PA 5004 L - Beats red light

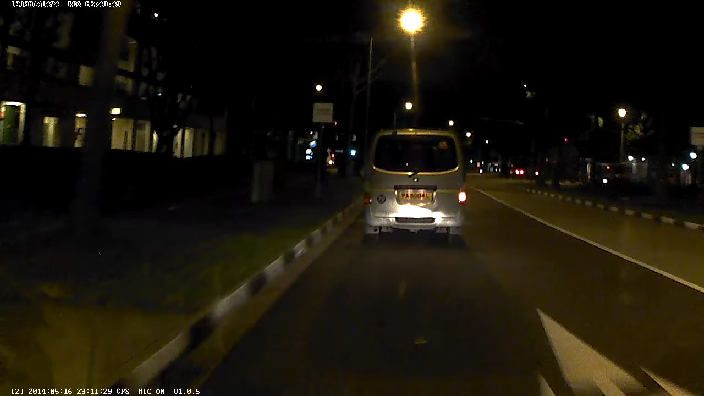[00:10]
I'll type here, can I look at it?
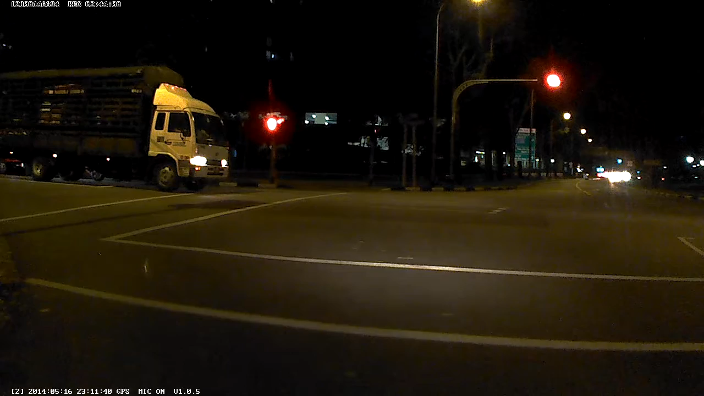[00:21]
I'll type here, can I look at it? I don't want that car in front of the truck right In front of the truck?